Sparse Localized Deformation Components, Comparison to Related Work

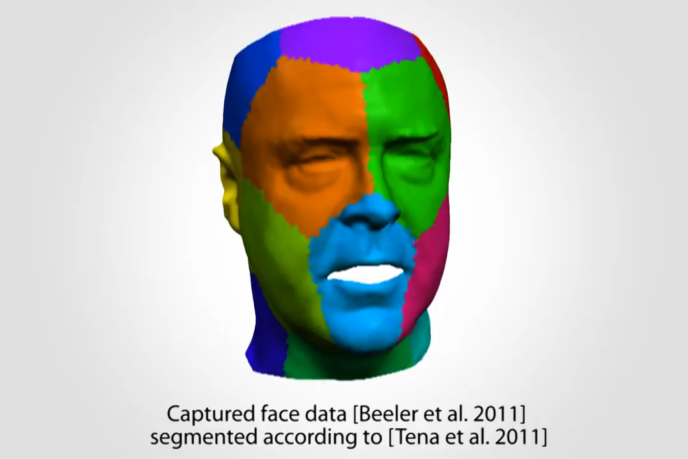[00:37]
Clustered PCA tries to localize components by segmenting the mesh and performing separate PCA on each region. The resulting components themselves are not usable directly.